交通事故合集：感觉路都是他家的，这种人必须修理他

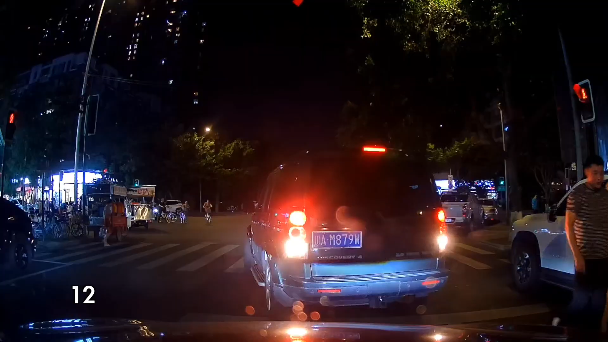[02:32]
有这个吗？这个人要停车。我去，我真的我是。